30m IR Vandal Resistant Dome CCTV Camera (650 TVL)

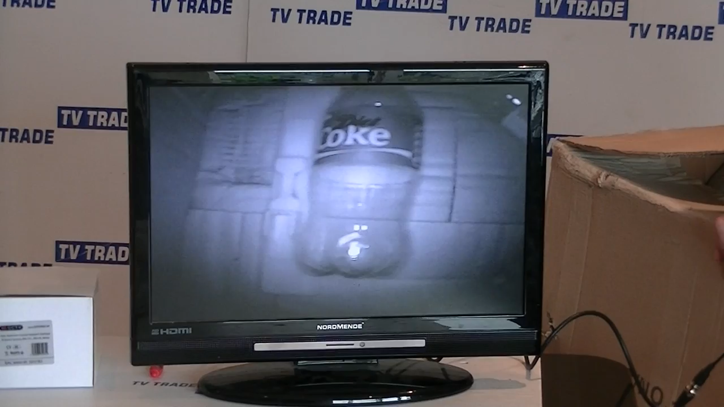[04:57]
So it's a very simple way of demonstrating the IR feature on it. So that's it anyway.